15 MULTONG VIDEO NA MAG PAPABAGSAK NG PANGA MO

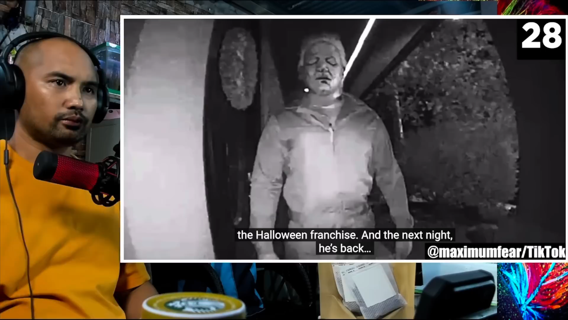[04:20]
franchise And the next night He's back Could the guy have heard them? How?